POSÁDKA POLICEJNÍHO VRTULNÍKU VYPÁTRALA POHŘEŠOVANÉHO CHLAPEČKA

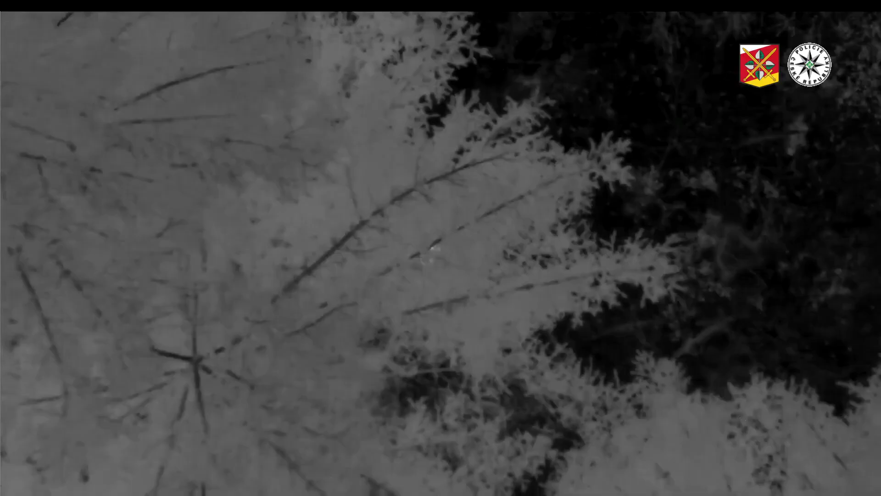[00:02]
Máme tady dítě vletné pod vrtouníkem.
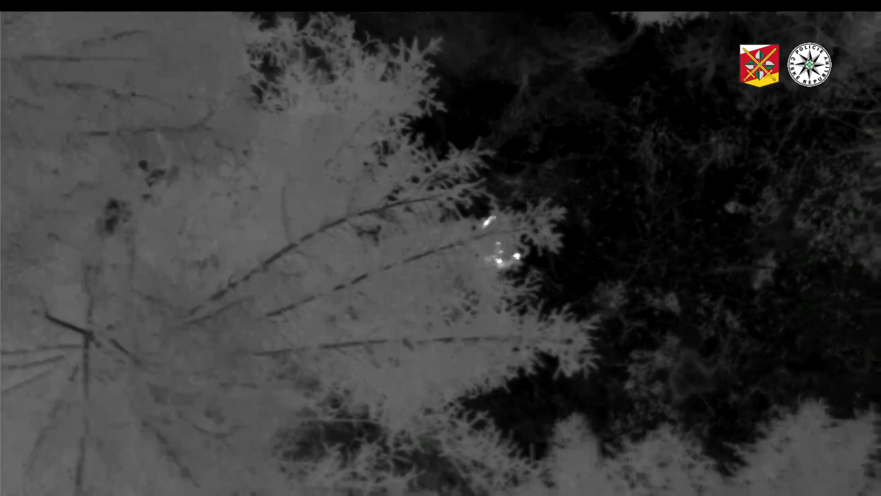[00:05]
Pojďte pod vrtouník. Vás je poblíž, utíkáme s tou hodem tam.
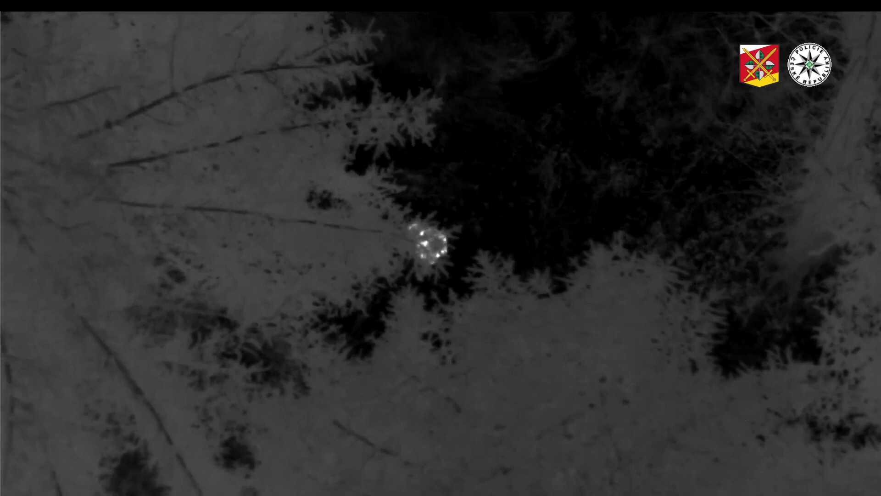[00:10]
Rozumím, utíkáme s tou hodem tam. Posílám tam další lidi.
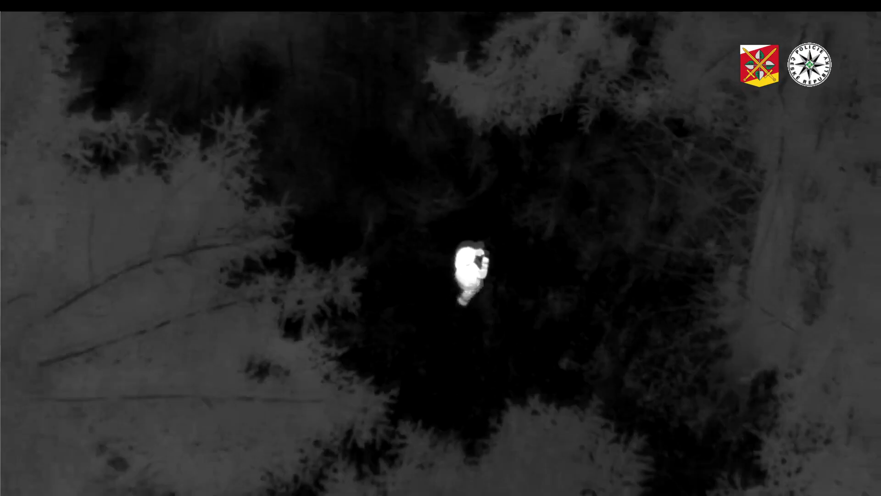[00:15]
Pro časí hlídky, tady vrtouník, vlídko je stále aktivní, v pohybu, ale se malinku jdete za ním.
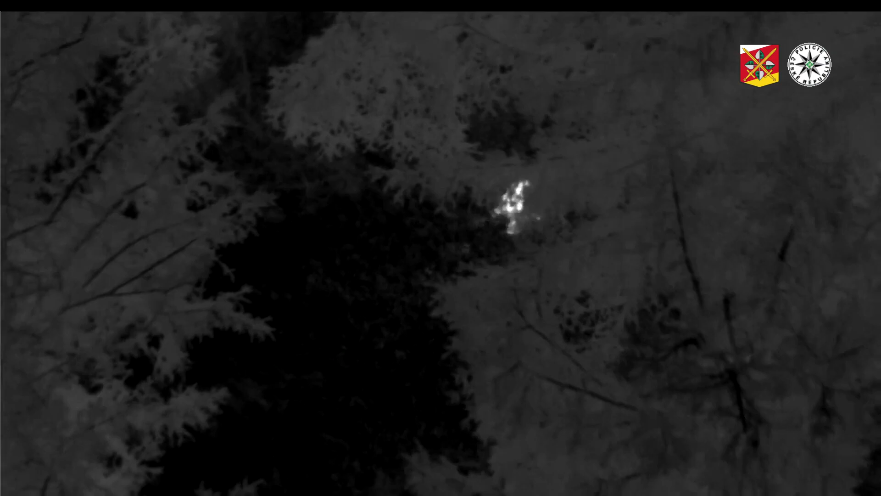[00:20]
Jsem od vás pár metrů, už tam budu. Vrtouník ho má před včemákem, před včemákem vrtouník.
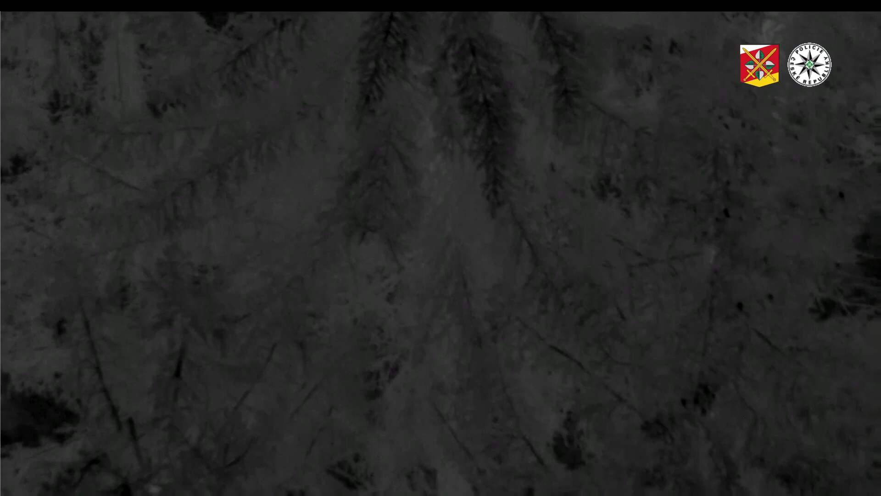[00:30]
Jo, mě máš po pravé straně.
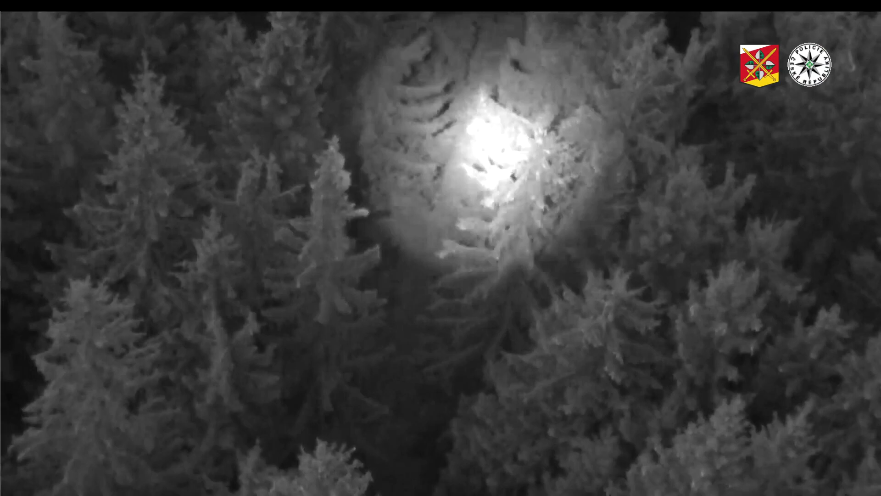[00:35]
Všetko má nejvíří světlo na tom, jestli vidíte už na zem světla, tak mězíme na nejvíří světlo na tom. Mám ho!
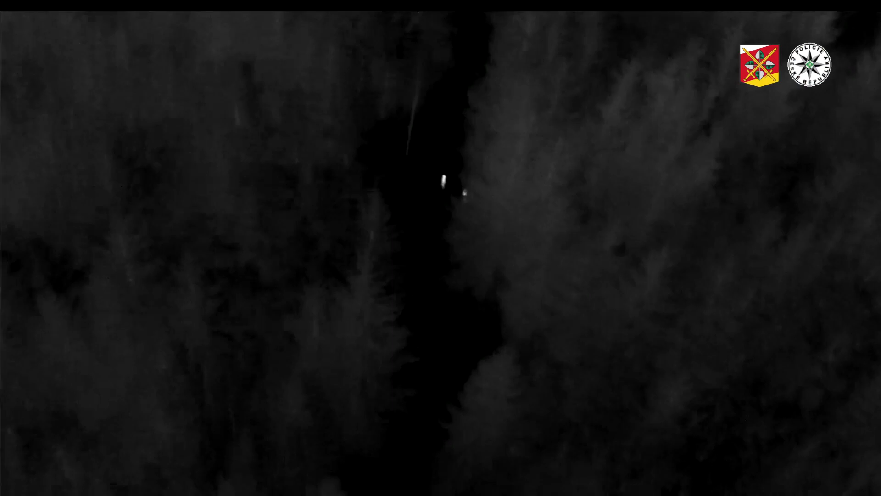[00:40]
Ano, vrtouník slyší, máš ho, mě ho zeměš, ty podrižují na kamere.